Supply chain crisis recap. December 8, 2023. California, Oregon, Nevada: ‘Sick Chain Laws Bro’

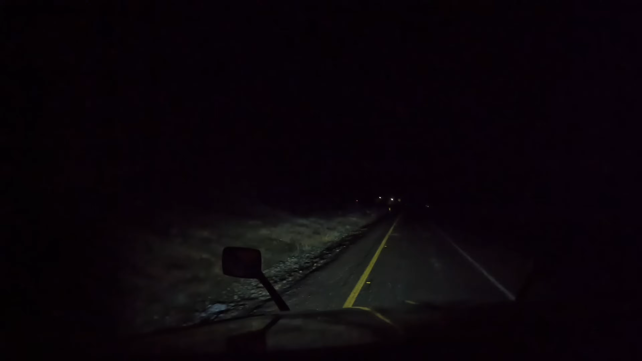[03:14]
It's too bad you're gonna miss all the views on this one. We're gonna go past Mount Shasta. Continue on the current road. But it's dark and you won't be able to see it, so.
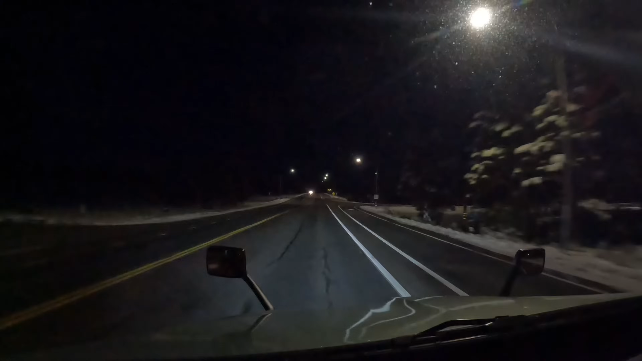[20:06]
I have no idea where I am. Somewhere by the Bogart rest area up here on 44 in California, and the chain laws are up.